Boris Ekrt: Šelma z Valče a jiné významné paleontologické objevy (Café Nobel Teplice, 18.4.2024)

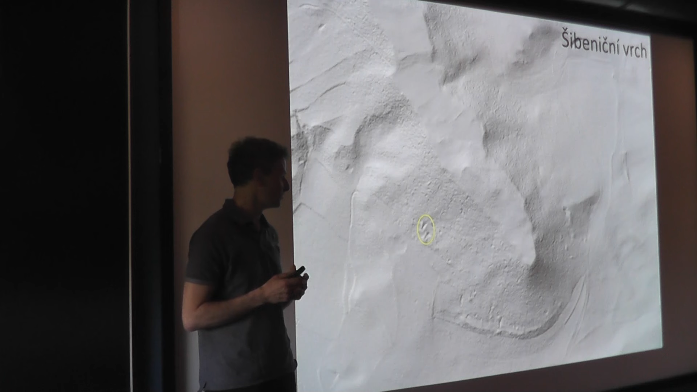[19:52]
novější době to bylo nějak odkrytý, kvůli netopírům, nebo možná i z jiných důvodů, ale je to samozřejmě zamčený, ale pro výzkum to je přístupný. No a tak jsem ji vzal tady do této štoly, pak jsem tam vzal i sedimentologii kolegy a prostě se tam dělal sedimentologický výzkum.
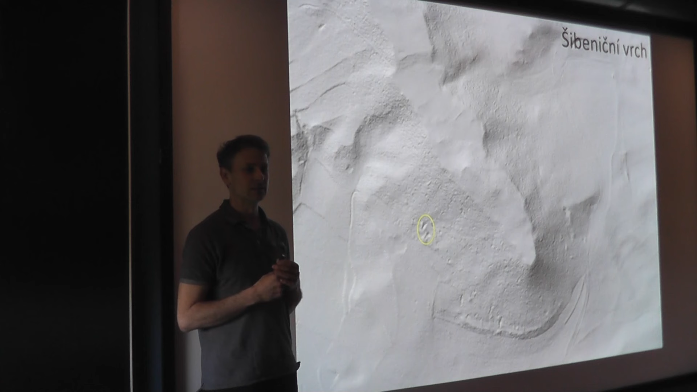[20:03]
Jedna k toho máfence je i těch horník, které jsou nad ním i pod ním. No a byl